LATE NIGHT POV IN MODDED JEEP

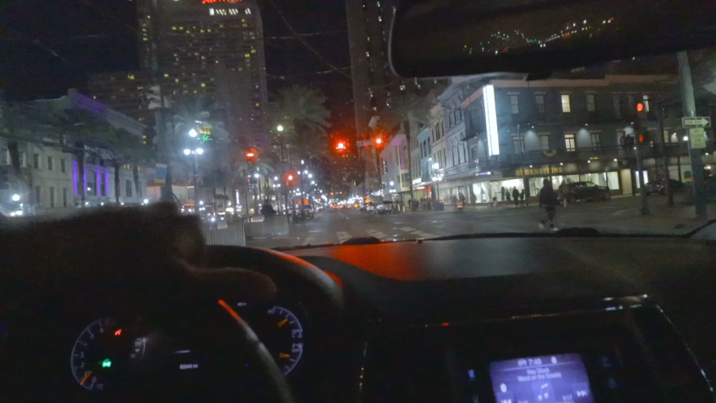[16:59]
I'm gonna wind up having to turn around that pedal because I don't want him to get behind me again. Oh, she about to get killed, bro. See, that's the only dangerous thing. They be trying to get murked in this bit. No cap. Well, they walk all in the street. No respect whatsoever. Okay, I thought they was tripping. Damn, big ass bus, man. Y'all see this, bro? Bro, do y'all see this? Bro, this is worse than GTA, bro. You know how they be swinging all in front of you? They kind of...
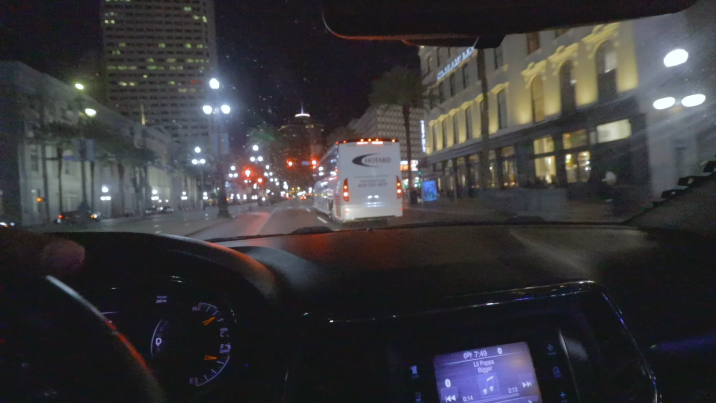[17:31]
This bus tweaking, boy. I ain't gonna care. But I ain't gonna lie, when I come back down, y'all think I should keep my lights on or turn them off, bro? I really honestly don't know. Cause I won't turn them off. Look at him, he just ran a light, bro. See, bro? That would not be saying, no. They be on that bullshit, bro. I don't know. What is this pulling up? I feel I might have to drop the camera. Oh, bro.
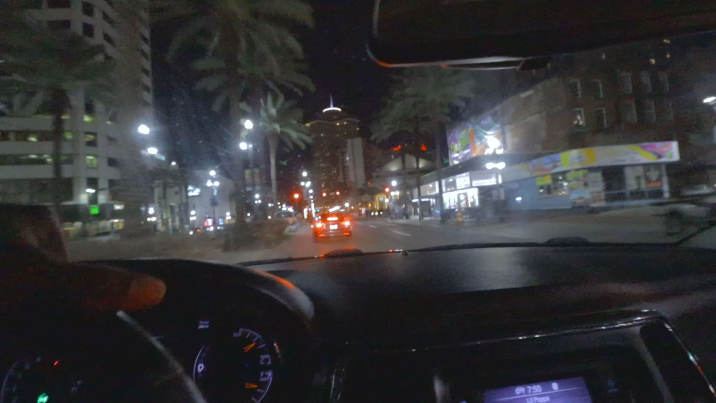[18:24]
Damn, nigga. Keep going, man. That nigga trying to brake check.
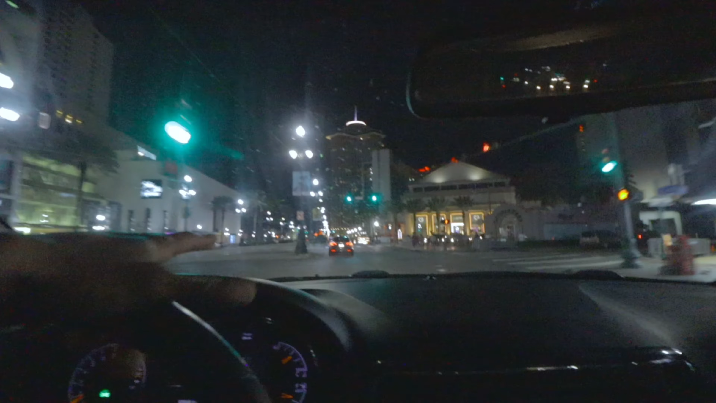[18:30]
See, I'm not dumb, bro. Like, I ain't gonna pull up so close to where you could even do some retarded ass shit. But niggas be weird. I ain't gonna cap to you, bro. It's squeaking like a motherfucker.
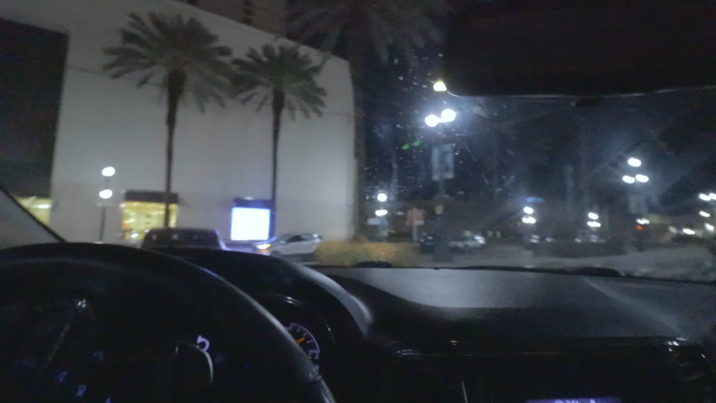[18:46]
I'ma probably pull it a bit over and get a little picture of it. Look at him turning on his lights.
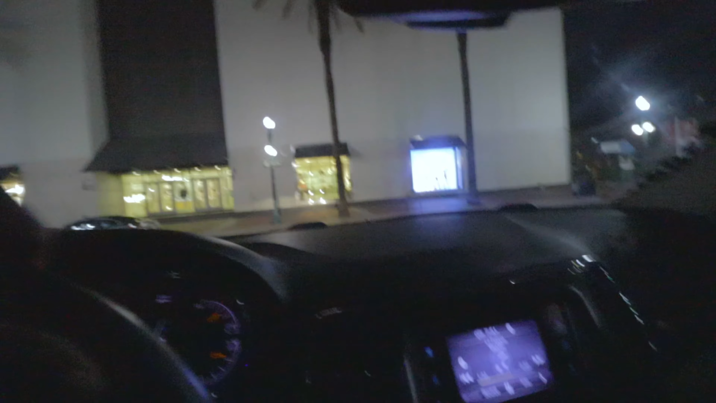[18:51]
Where he even come from, bro? You literally was just parked. I don't know what that boy doing. I'm about to spin this bit around real quick. Ain't gonna do nothing too crazy. I ain't gonna lie, y'all probably like his brakes squeaking. I probably do need some new brakes on it, but I ain't gonna cap. I should have hopped in my left lane, but hey, we gonna thug it out for right now.
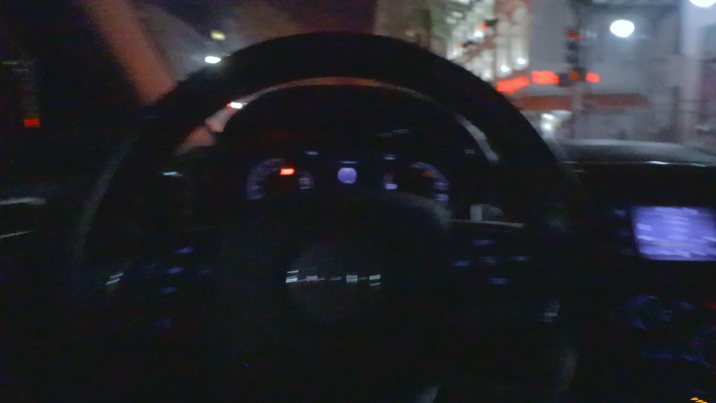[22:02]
Now I'ma just keep talking, bro. I ain't gonna lie. That be tired. I don't know why they be blasting the music so loud. Look, they got a little baddie next to me, though, but I ain't gonna fuck with her. I ain't gonna lie, bro. He trying his hardest to get a nigga copyright, bro. Take off in that slow-ass bike, bro. Please, bro. Take off.
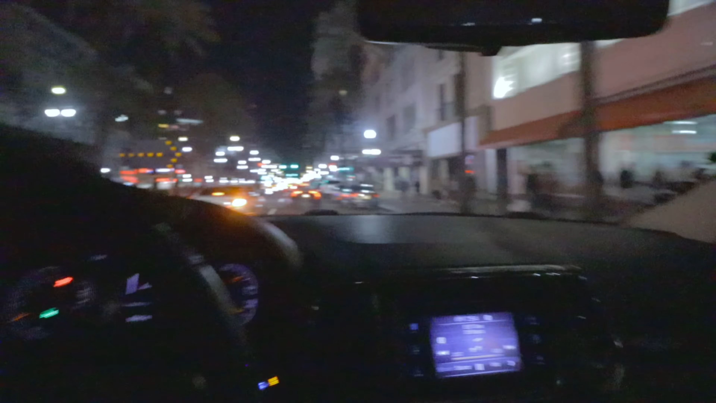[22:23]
Damn, bro. I can't even go nowhere. Bah. Fucking bumps is crazy, bro.
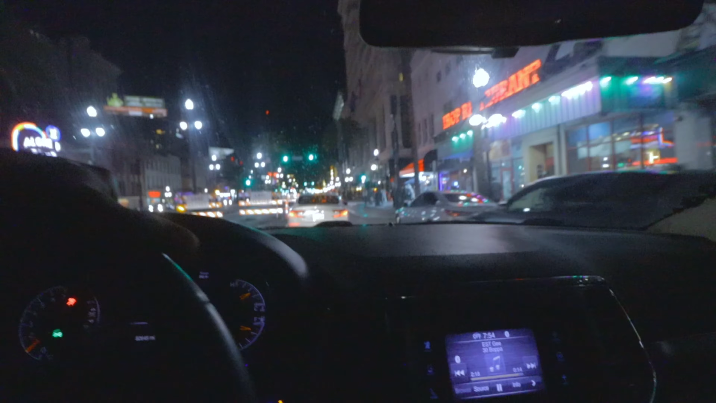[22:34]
That's New Orleans for you though, so I ain't even no caps. And New Orleans full of bumps, bro. Like, if you in New Orleans, bro, you already know what I'm talking about, so. You can't hit one street, man, without at least hitting something. Well, if you, I ain't gonna lie, if you don't know where you going and you from down here, bro, you might really be fucked.
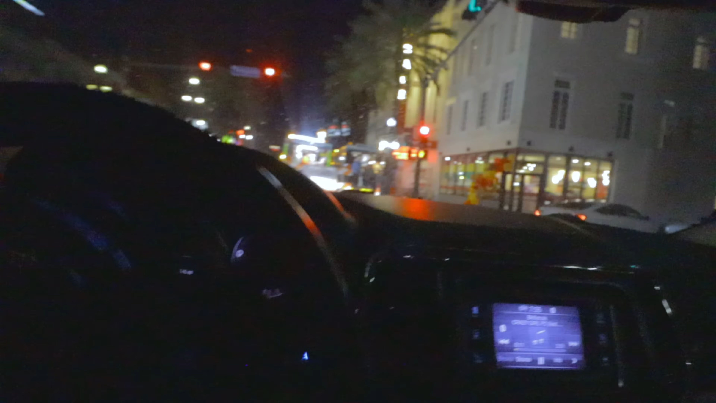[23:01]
No bullshit. And as you see, they got us going through the cut right now. They got a big ass Manduga bump right here, but we about to eat that thing.
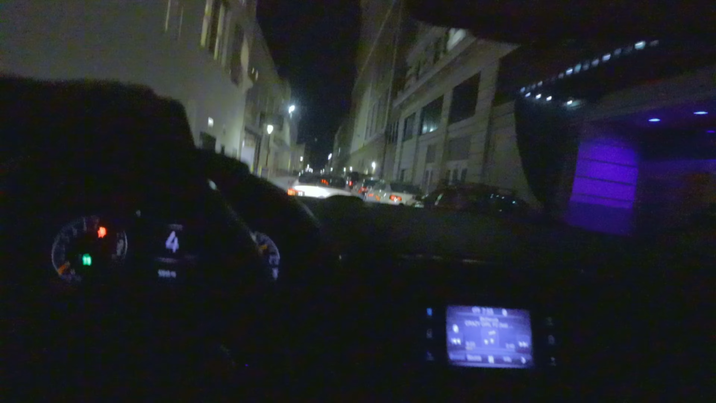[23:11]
See, that's the only good thing. That's why I didn't want a Challenger either, bro. Cause with the Challenger, you can't really fuck with. Like, it sit lower, bro.
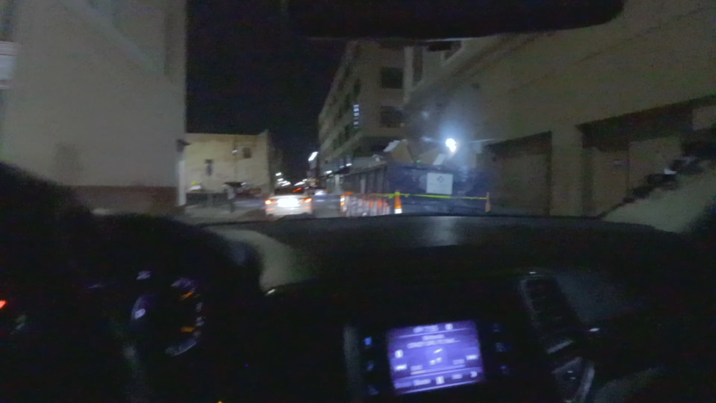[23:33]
I can actually maneuver with this little bit.
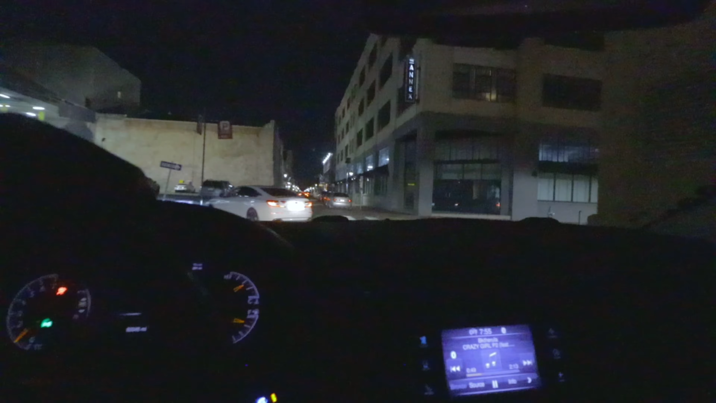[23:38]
This nigga going down a one way. He fucked up. No bullshit. He going down a man.
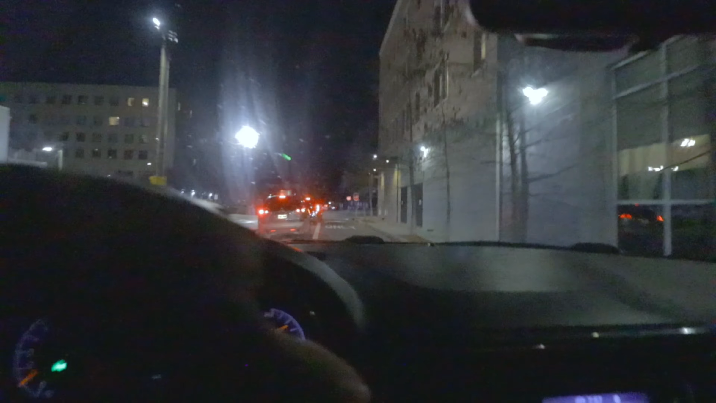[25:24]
Son, this video 25 minutes long, so I know the nigga tweaking out like a motherfucker. Bro, if y'all not turning, get out this lane, bro. Like, I hate people that do that. Look at him, son. Like, what are you doing, bro? I don't got time for a nigga be trying to smack my shit. Come on, bro. People really can't drive in this jet, bro. I ain't gonna lie, they got a fire police station coming up. But nah, bro, this video, I ain't gonna make it too long, bro. Cause it's gonna take forever to upload.